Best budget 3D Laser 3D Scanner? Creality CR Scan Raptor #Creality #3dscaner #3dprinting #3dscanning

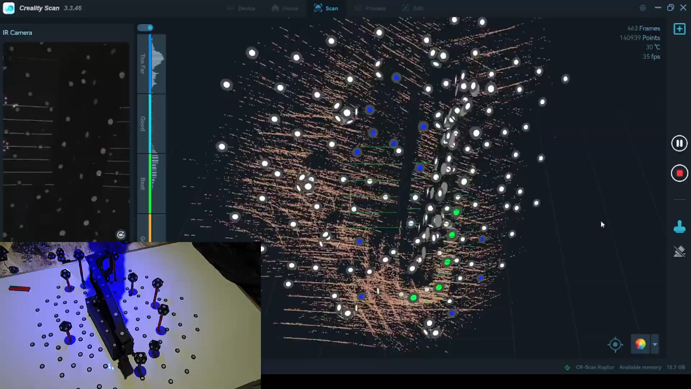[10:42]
Placing it on the side made it very easy to align the parts
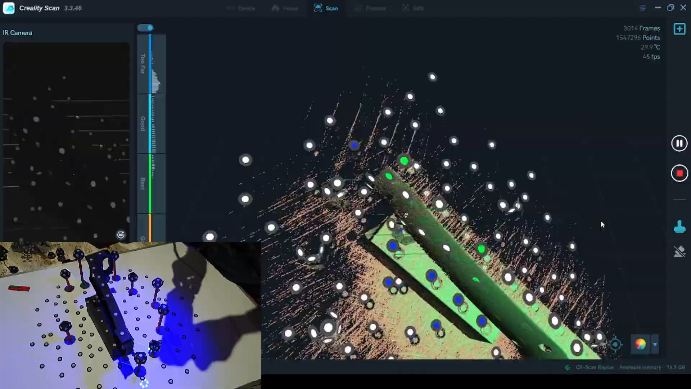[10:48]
as placing this part vertically would require very tall scan marking towers which would make the process a bit more complicated.
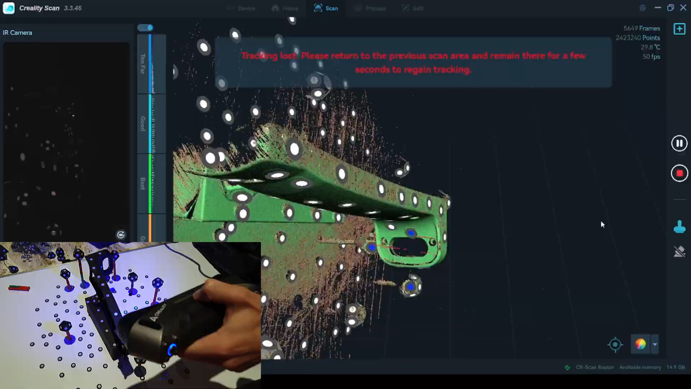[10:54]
As you can see even with all of these markers I was still losing tracking.
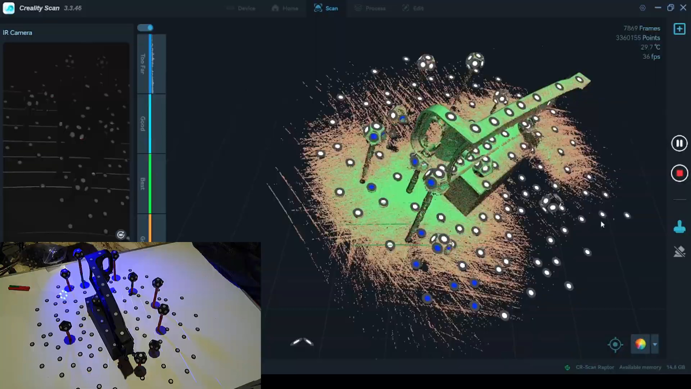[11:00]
In order to stop this I would have needed more markers placed higher above the model.
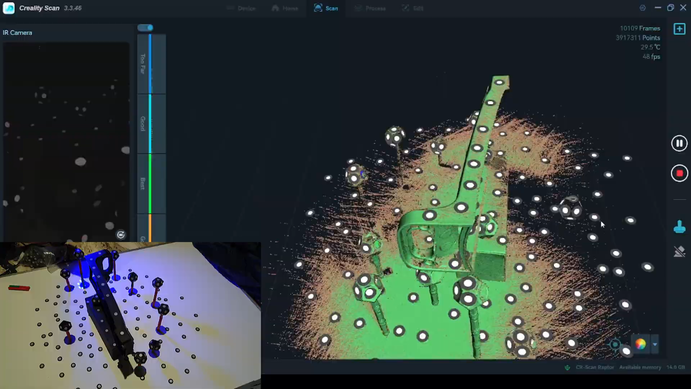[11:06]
This is because when you tilt the scanner the field of view changes and you won't be able to see the markers which are laid flat.
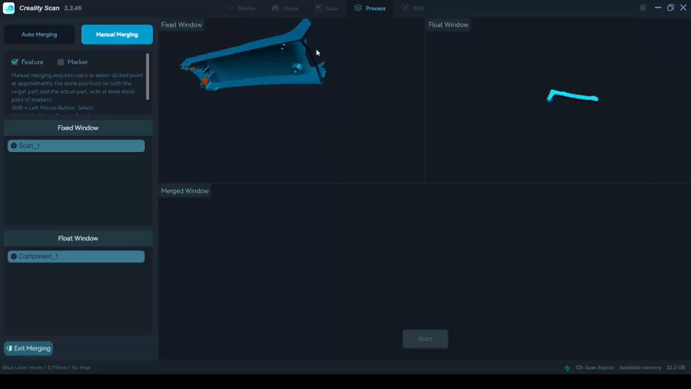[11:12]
Here I am manually aligning two of the scans.
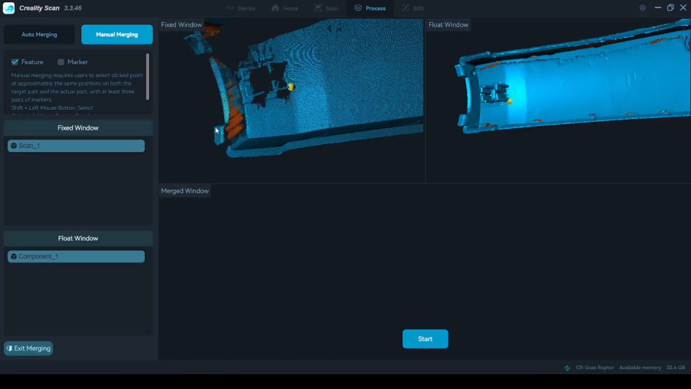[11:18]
The software does a good job at getting everything aligned.
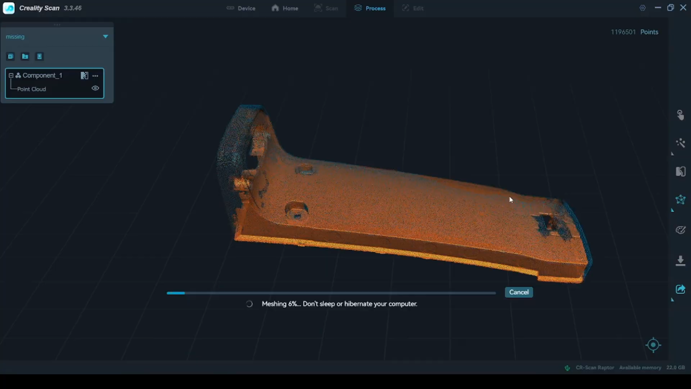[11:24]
After waiting around 10 minutes you'll hear a sound which lets you know the process is complete.
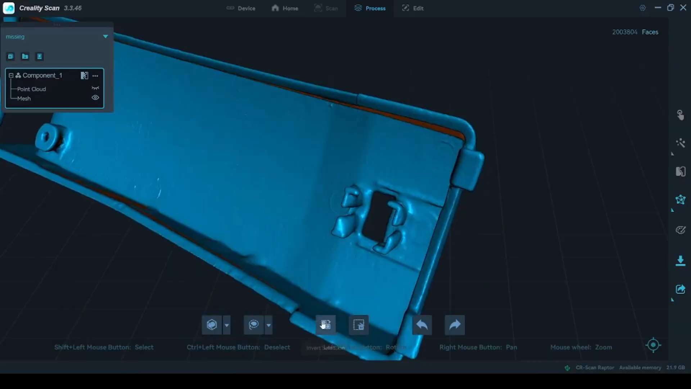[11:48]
Now normally for this type of mesh you would use it for reverse engineering anyway so most of the holes you could fix.
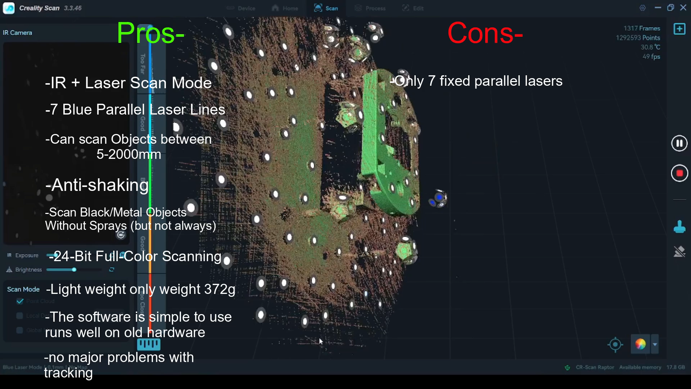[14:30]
Also not being able to select a single laser line like in the more expensive scanners also means you will have problems scanning deeper holes. The software lacks a few simple tools such as the polygonal lasso tool which will make it much easier to select geometry with straight edges.
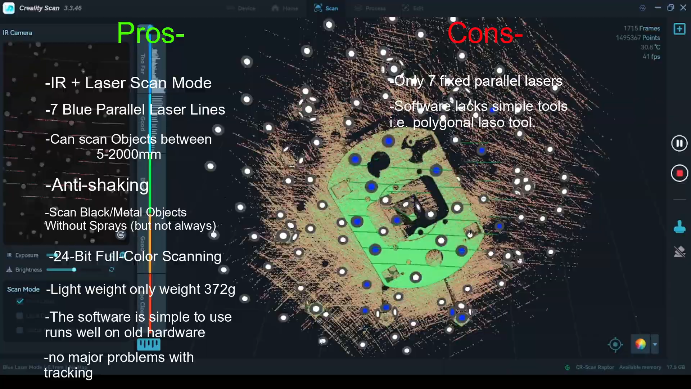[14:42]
The scan interface is too dark making it difficult to modify point clouds. Maybe if the user could set the color of the background or the transparency of the point clouds it would make it much easier to use.
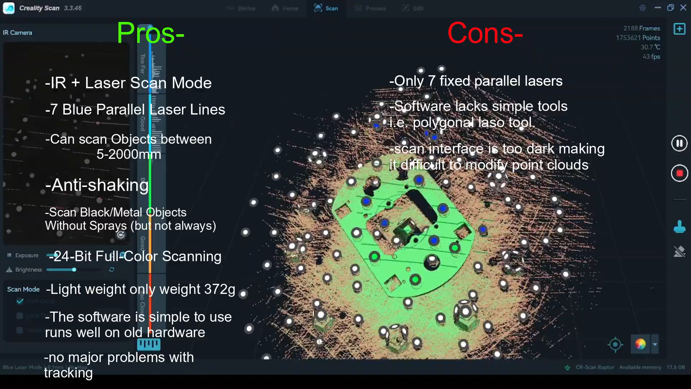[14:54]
While there are other scanners like the Revoid Point Metro X which may be better than this I have not tested them so I can't say anything about them.